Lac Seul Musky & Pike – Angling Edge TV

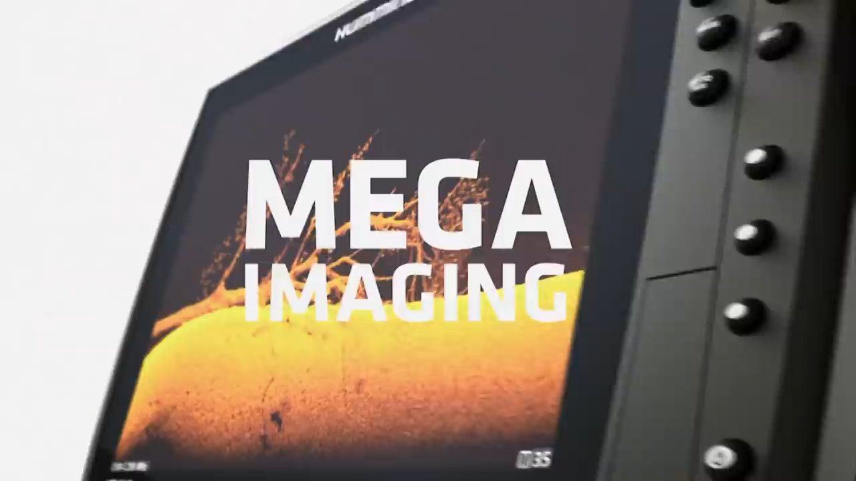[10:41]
new mega imaging plus uses high frequency sonar
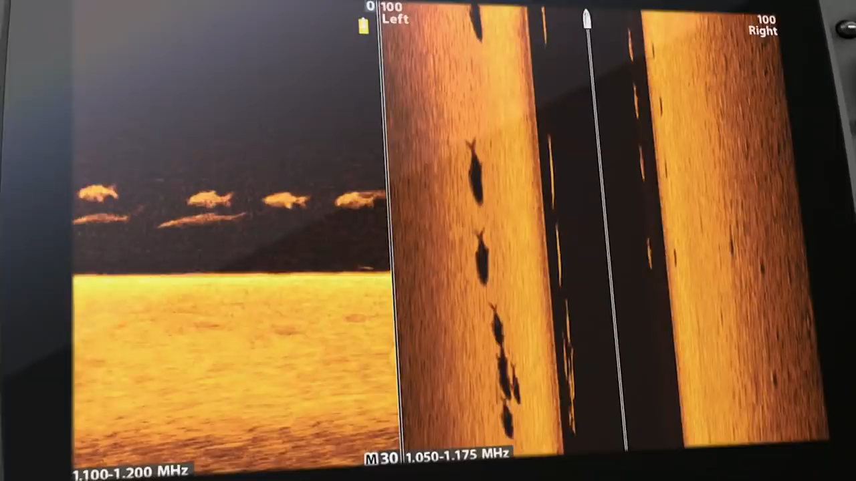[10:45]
to show you fish and structure up to 200 feet below your boat and 200 feet out to either side
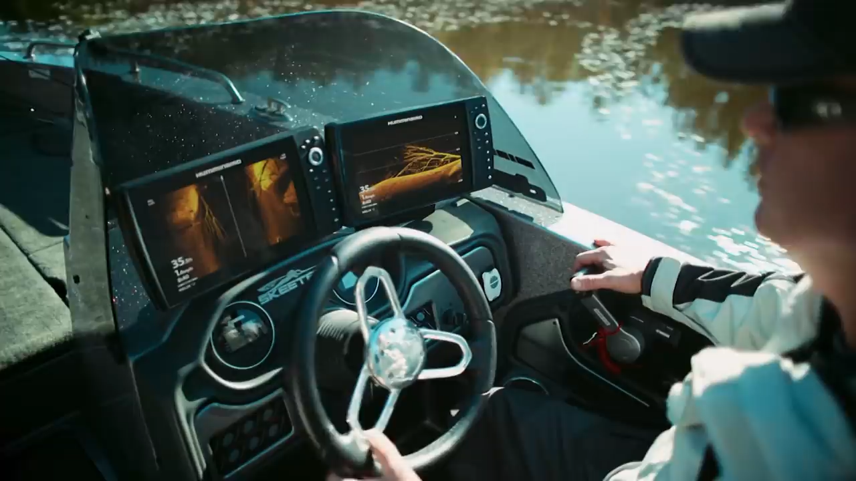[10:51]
no more secrets no more guess what
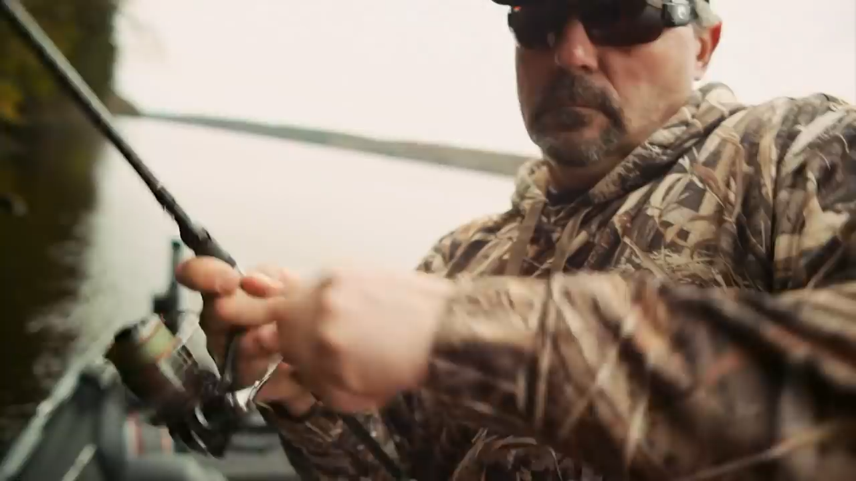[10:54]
just a clearer picture of the world
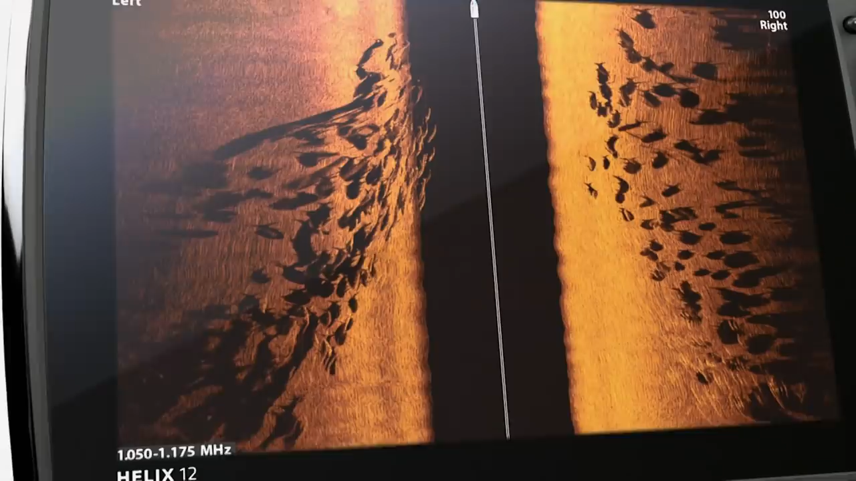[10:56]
below down to a fish's species and
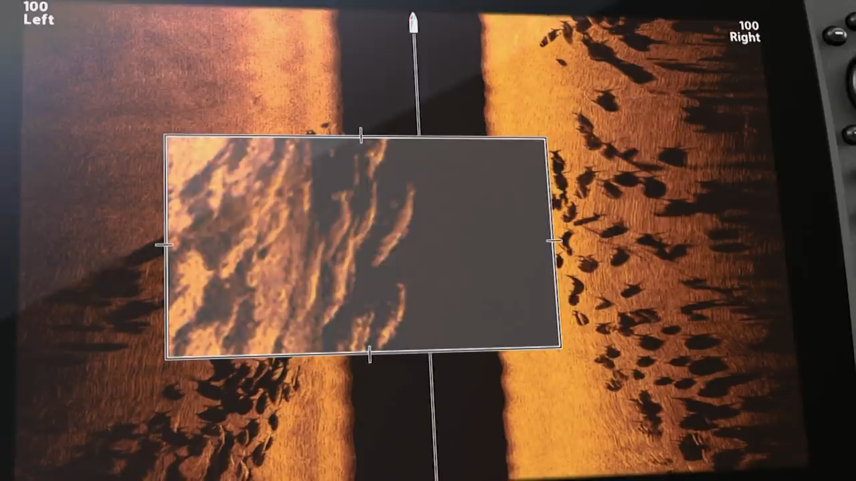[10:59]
direction because
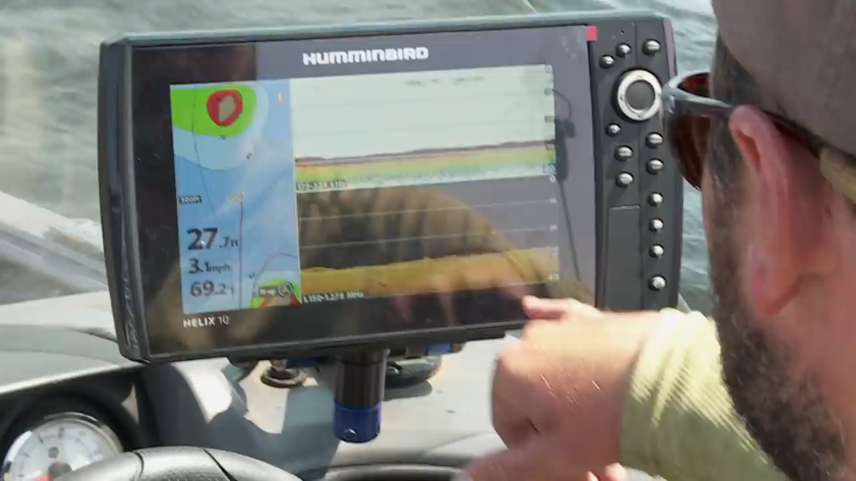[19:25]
On screen: depth 27.7 ft, speed 3.1 mph
there's fish seeing a few more on down imaging look at this that's one thing about when you come up here a fish
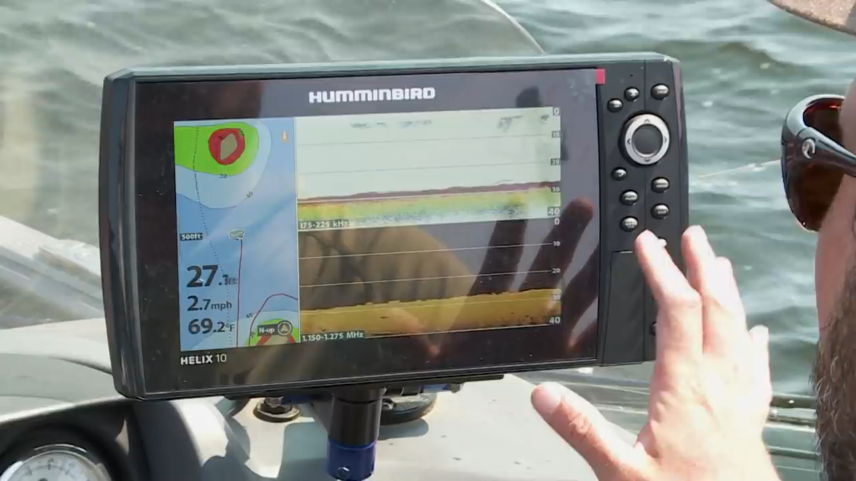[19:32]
On screen: water 69.2°F, speed 2.7 mph
finder is really really important to have so this is 2d
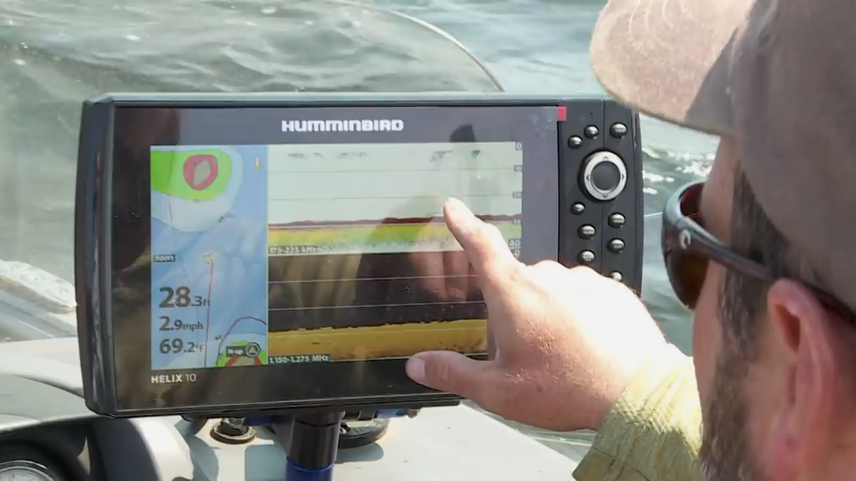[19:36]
On screen: depth 28.3 ft, water 69.2°F, speed 2.9 mph
sonar this is down imaging and you can see
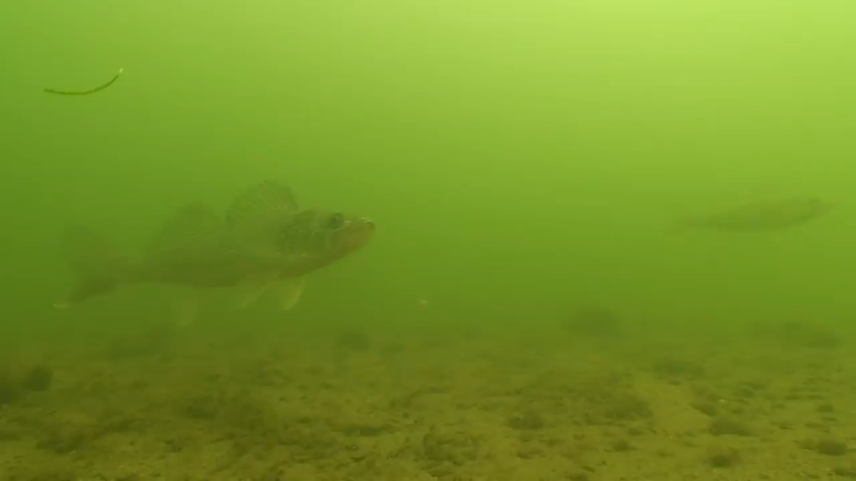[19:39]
this is these are walleyes so
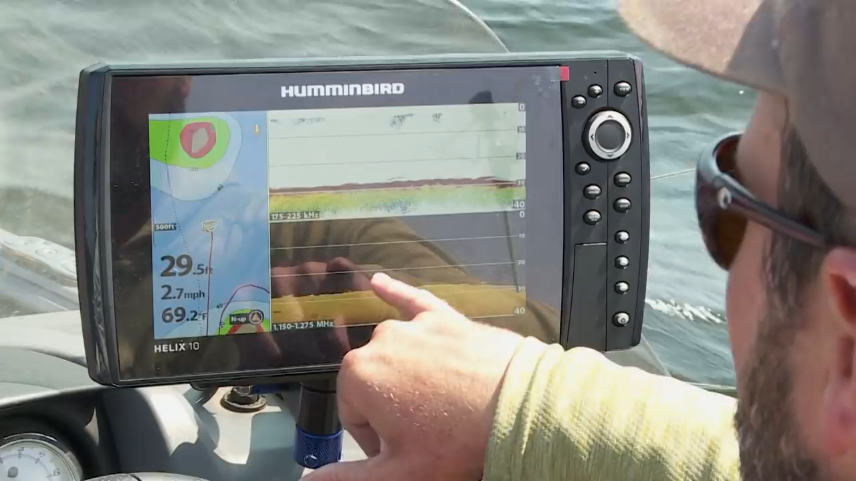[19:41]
On screen: depth 29.5 ft, water 69.2°F, speed 2.7 mph
i never fish any of these humps especially the deep stuff because you can see so well what's down
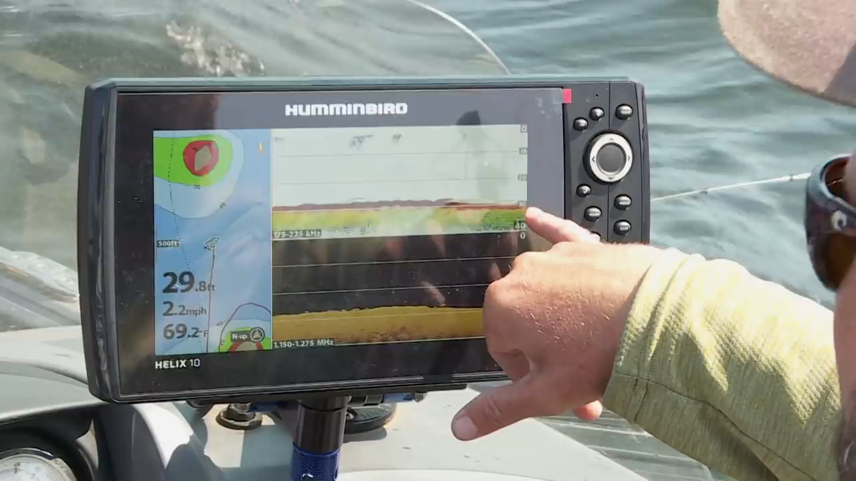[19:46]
On screen: depth 29.8 ft, water 69.2°F, speed 2.2 mph
there i can see there's fish here so we'll definitely fish this particular spot but anytime
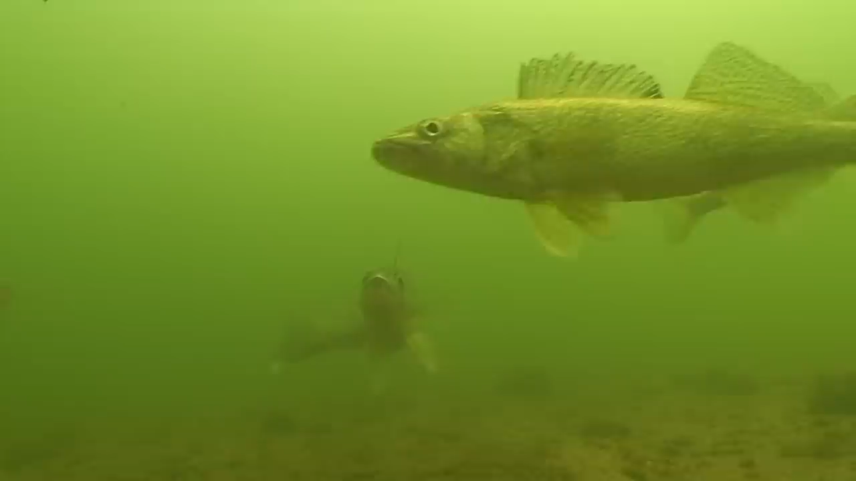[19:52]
you see a little rise on your depth finder that's in that 20 to 30 feet you want to look at it because there will be walleyes on most of the stuff like that up here
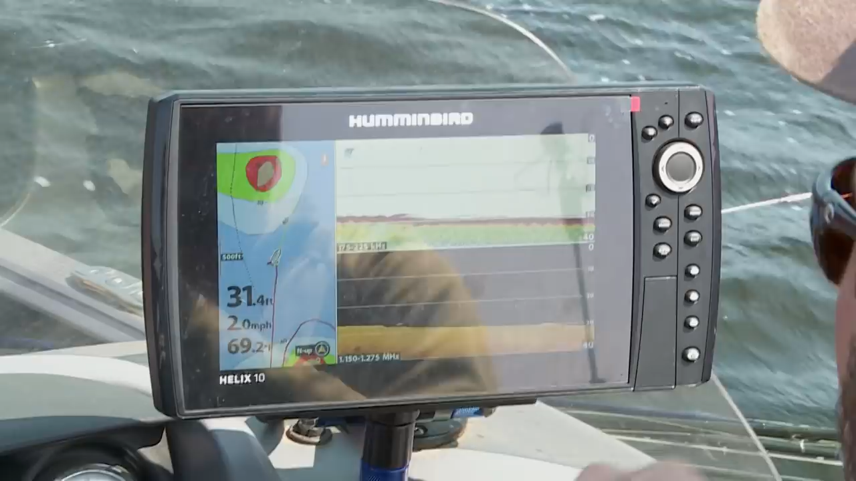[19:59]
On screen: depth 31.4 ft, speed 2.0 mph
and then in terms of navigation lake
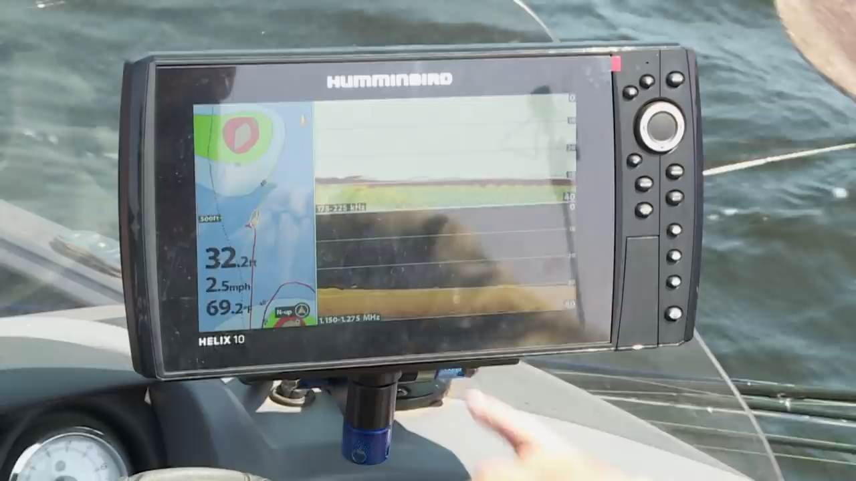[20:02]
On screen: depth 32.2 ft, water 69.2°F, speed 2.5 mph
master released this year this is the the
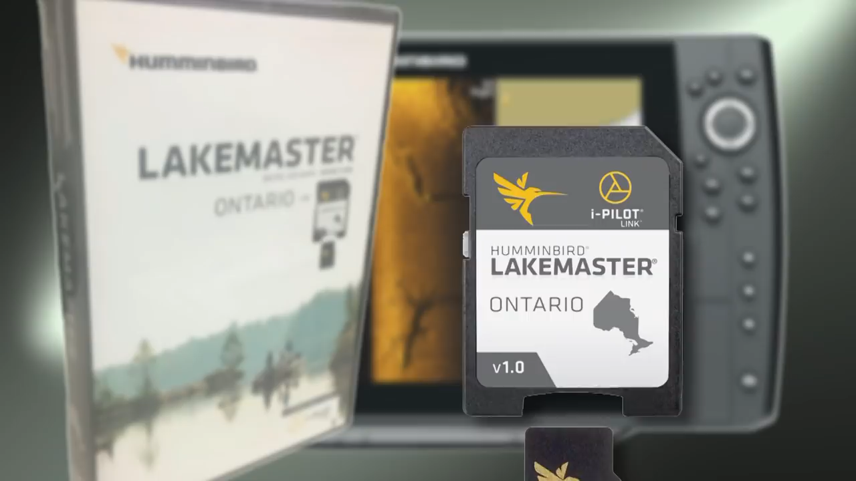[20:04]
ontario map chip so it's a really great tool for navigation it's not
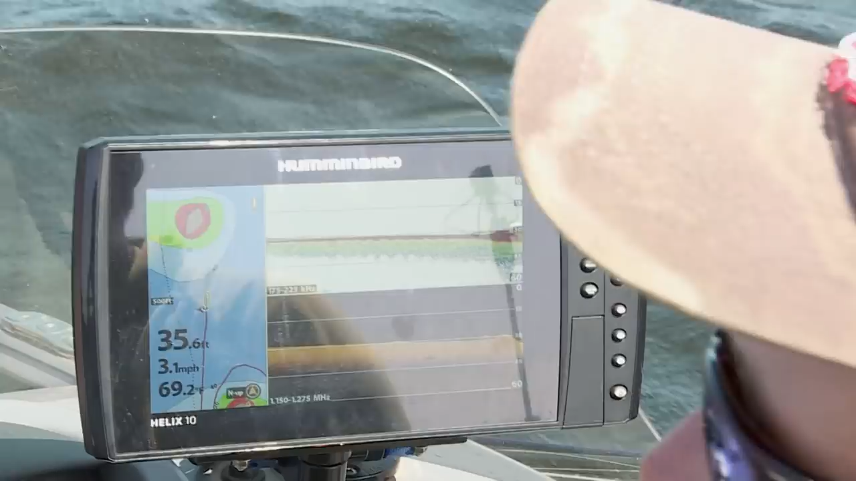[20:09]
On screen: depth 35.6 ft, speed 3.1 mph
these huge giant canadian lakes aren't done in hd
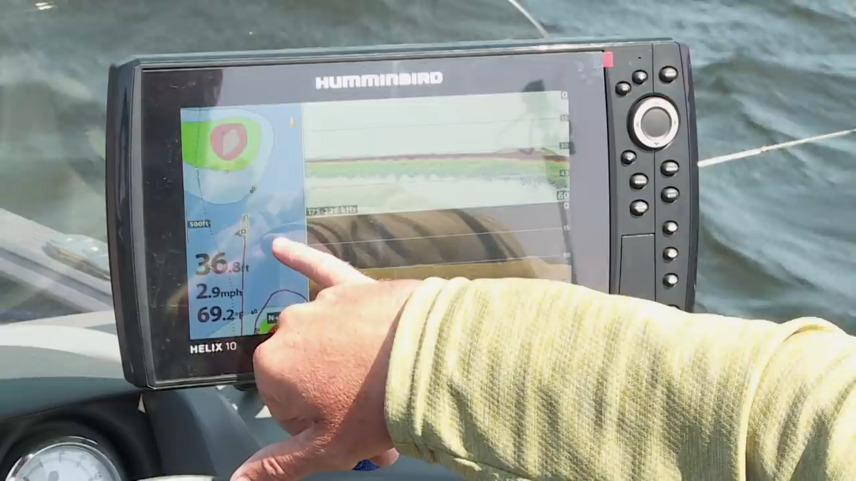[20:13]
On screen: speed 2.9 mph
contours but at the same time most of your hazards are marks you've still got the shallow and
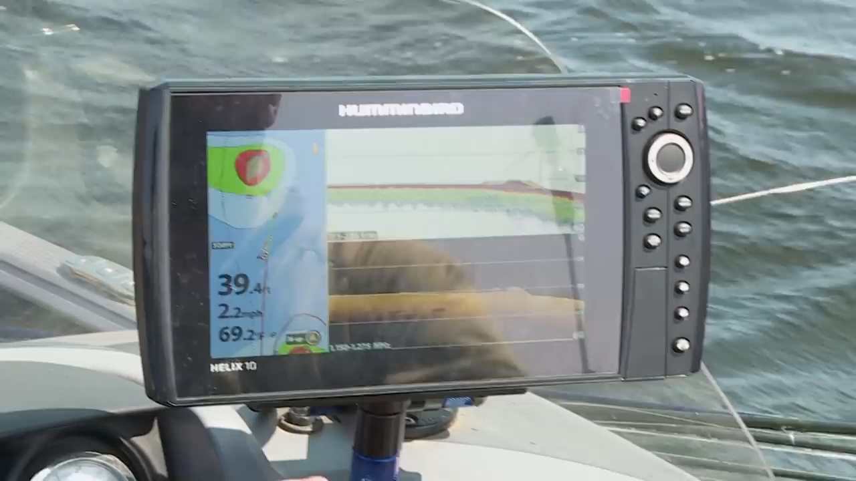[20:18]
On screen: speed 2.2 mph
deep water highlight to fish a lot of different stuff so a tool you never want to go fish the shield without
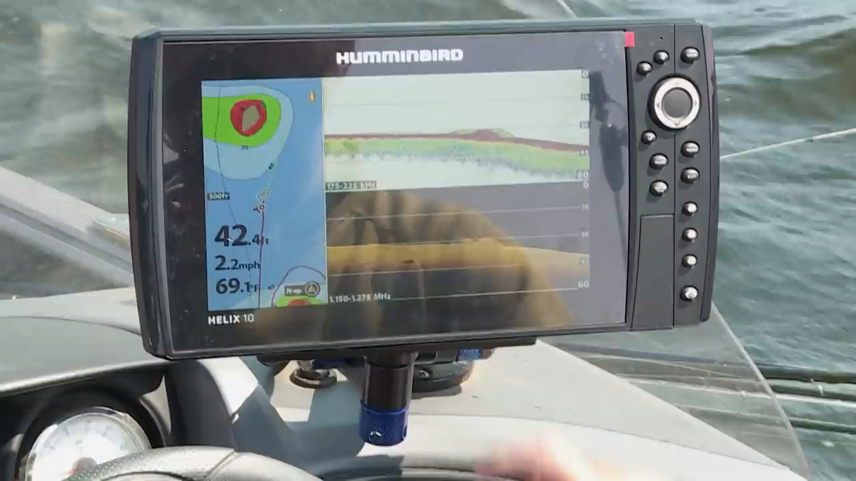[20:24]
On screen: depth 42.4 ft, water 69.1°F, speed 2.2 mph
is a good fish finder boat control nowadays is just so easy compared to what it what it used to be i